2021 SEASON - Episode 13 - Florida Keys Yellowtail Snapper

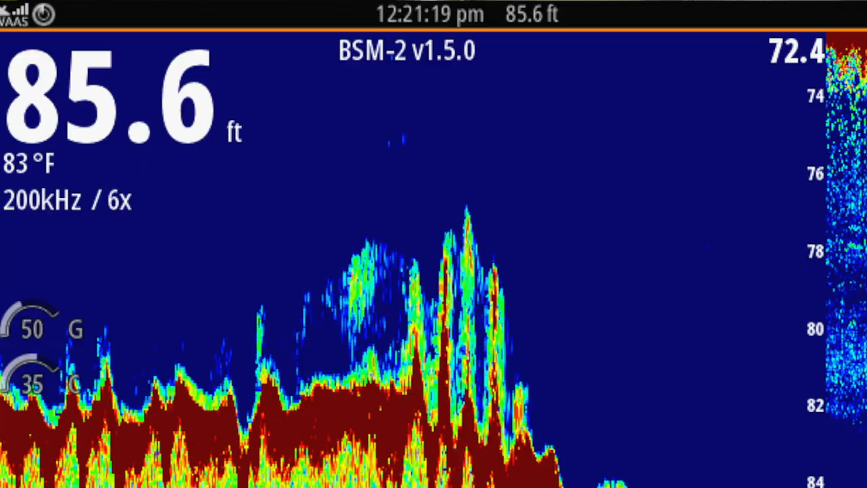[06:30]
On screen: depth 85.6 ft, water 83°F
You study the bottom. I have the chirp enhanced transducer.
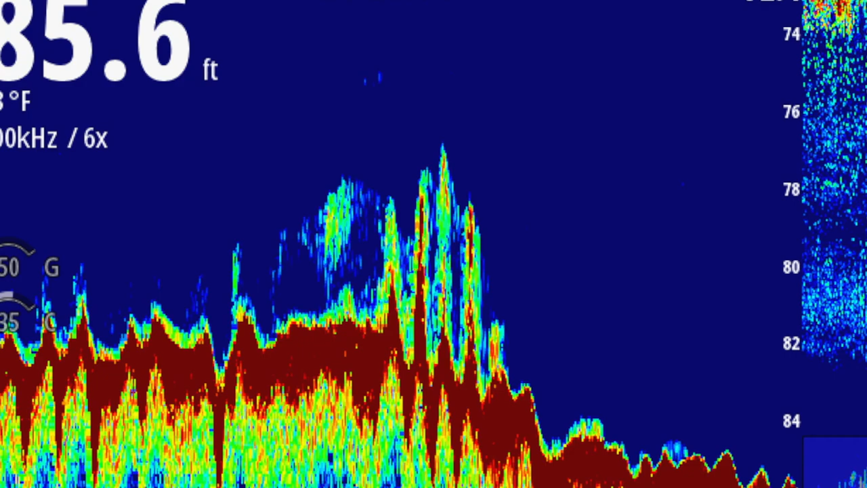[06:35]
Better target separation of fish and bottom.
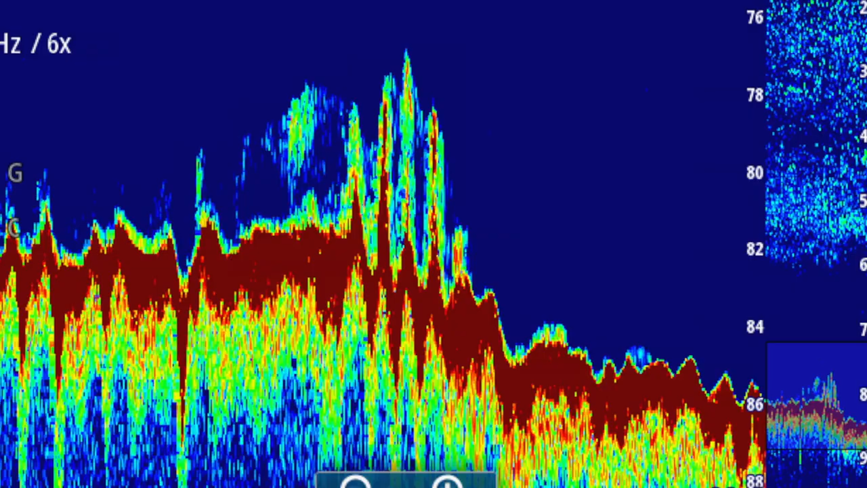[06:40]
And you'll zoom that into the bottom to try to see if anything's laying real tight to the bottom there as well. So between those charts and then looking at the sonar, I think that's two big keys right there in finding them.